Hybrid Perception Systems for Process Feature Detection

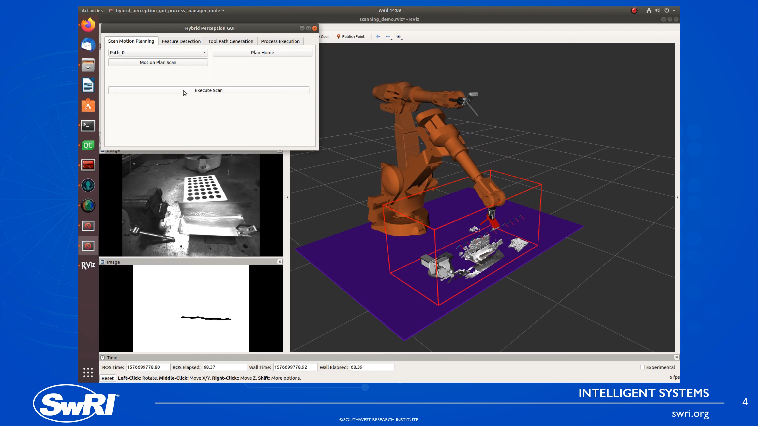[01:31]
As this is executed on the robot, TSTF reconstruction is used to reconstruct the geometry of the environment. Simultaneously, a 2D feature detector is used to annotate the point cloud with semantic information regarding the location of the weld seams. This information is aggregated in an Octomap, where in this case the black voxels represent approximate regions to be welded.
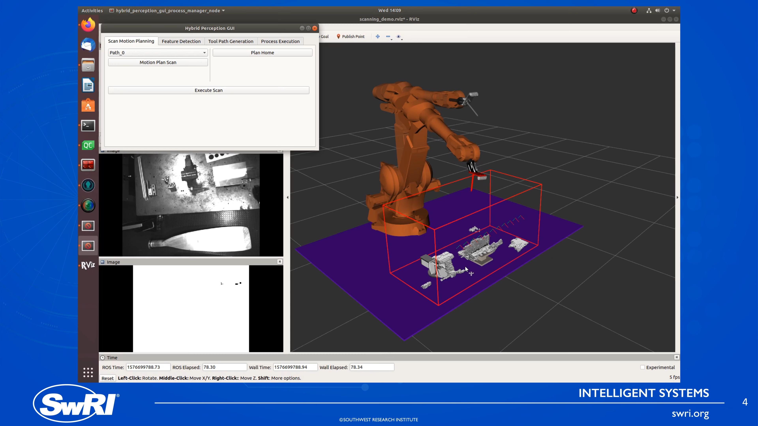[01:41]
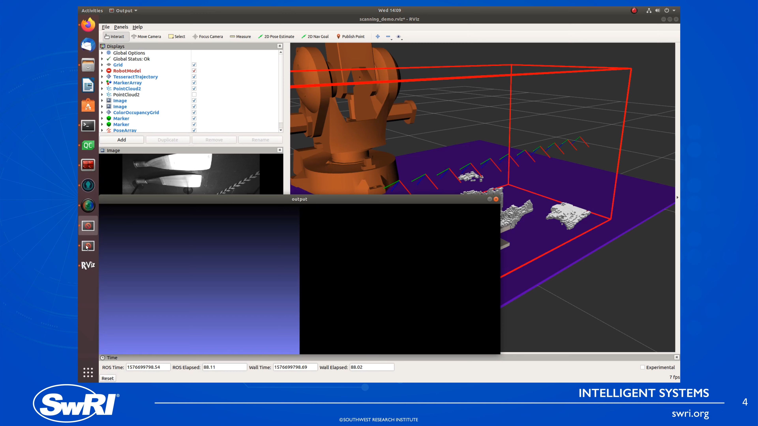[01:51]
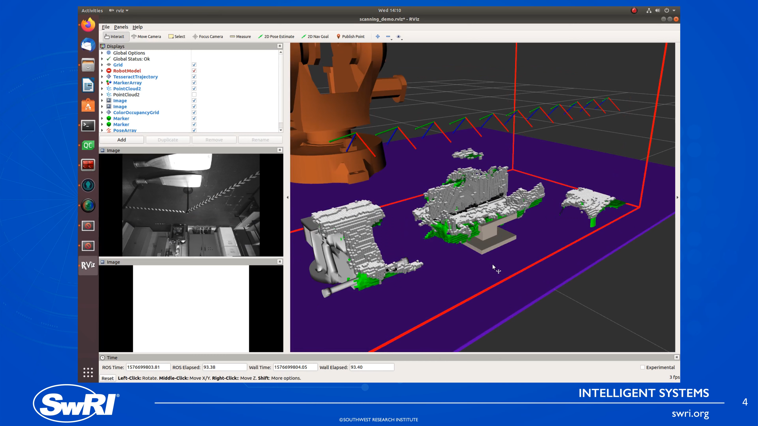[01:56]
With the welds detected, these regions are then collision checked against the mesh from the 3D reconstruction to get a region of interest mesh that can be used to plan a weld path.
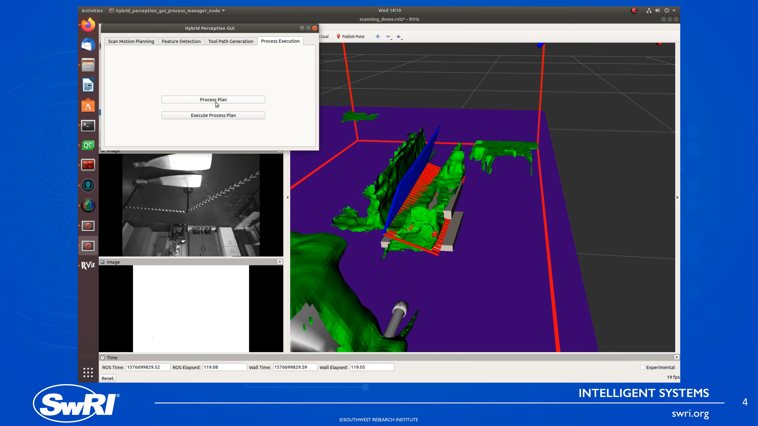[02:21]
Here, Tesseract is once again used to plan the process path and the simulated weld is executed on the robot.